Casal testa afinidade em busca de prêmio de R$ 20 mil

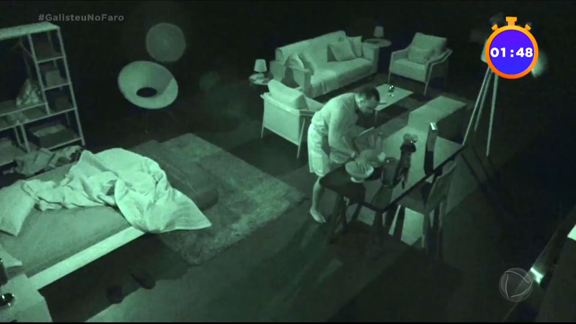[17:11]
Vê se é o leite mesmo. Mais pra esquerda, acho que tá o leite. Cadê o cereal? Onde tá, calma, o cereal? Mais pra esquerda, você eu vai achei achar... o leite. Fala onde tá o cereal. Aí, isso, tá nesse spot. O tempo tá passando. É uma caixa de cereal. Você tem achei. Que... Isso, vai. Acha a vasilha. Abre a vasilha, não. Abre a caixa de cereal. Abre a vasilha, não.
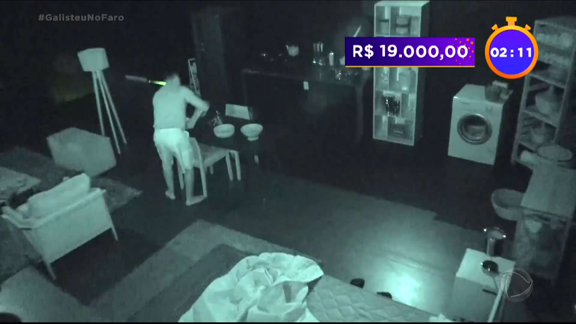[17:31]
Isso, vai, vai, vai. Calma, você vai colocar o cereal dentro do pote. Cuidado pra você não derrubar. Aí você põe o leite. Já vai. Pus. Isso, aí, vai, vai. Tá bom, tá coloca, bom. Coloca. Tá bom. Fala. Pra sua direita. Pra sua direita, agora, vira pra agora, a cada esquerda, minuto, R$1.000 a menos. Vambora. Vambora, Jadiel. Pra esquerda, você vai em frente. Aqui, isso, acha a máquina de lavar. Esquerda, tá na máquina, a máquina de lavar. De lavar. Isso, aí, aí. Aí.
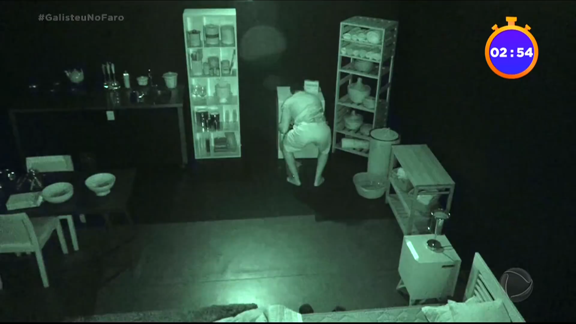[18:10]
Isso. Tirar vai. A roupa e dobrar. Vamos. E dobrar direito. Em cima da máquina. Você dobra. Acelera aí, Jadiel. Dobra mais rápido. Bora. Vai, Su. Vai, Su. Mais rápido, mais rápido. Vai o quê? Chu. É chu. Vai, chuchu. Vai, chuchu. Bora, chuchu. Acabou. Vai, amor. Acabou. Acabou? Acabou. Acabou? Agora acabou. É só achar o molho de chave. O molho de chave. O molho de chave. Na onde? Vem, vira de costas, dá 360.
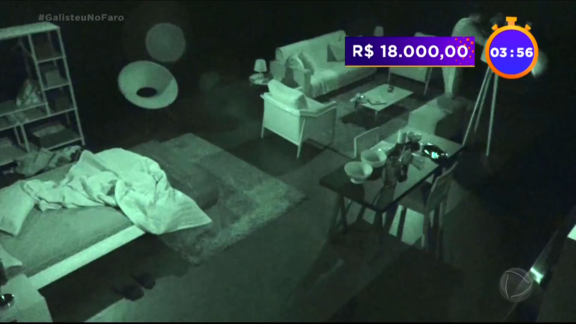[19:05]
Vem direto, vem direto, vem direto. Agora tem que sair da casa. Sair aqui. Cuidado para não derrubar. Acha a porta aí, aí, aí. Vai, abre. Cadê? Cadê?